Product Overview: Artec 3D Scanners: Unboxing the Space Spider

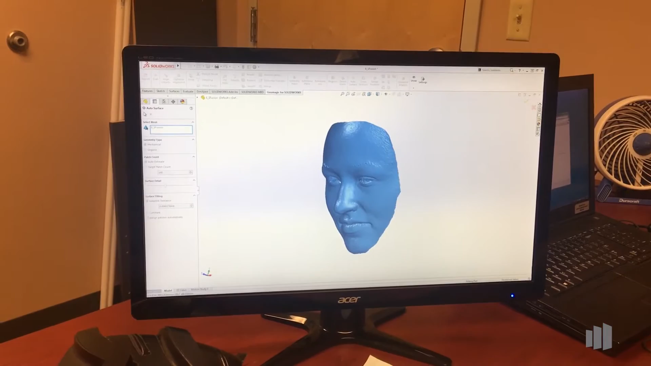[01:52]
have a solid that we can from those two scans together into one single object